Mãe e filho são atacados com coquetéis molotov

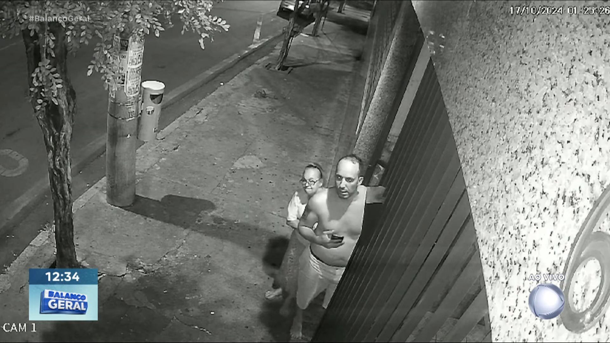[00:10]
Ó o André ali, ó. Ó, ela entra e bumba, acontece a explosão e pega fogo, ó.
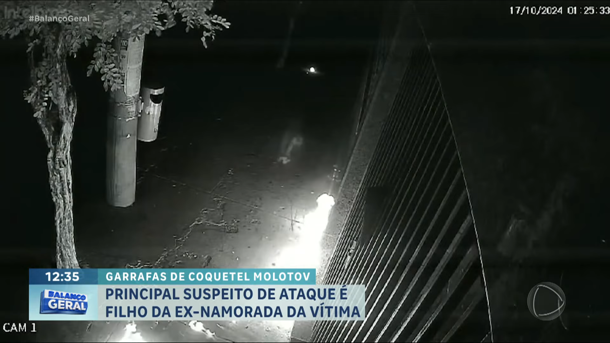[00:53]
O local começa a pegar fogo. Por muito pouco, dona Valkyrie e o André não foram atingidos.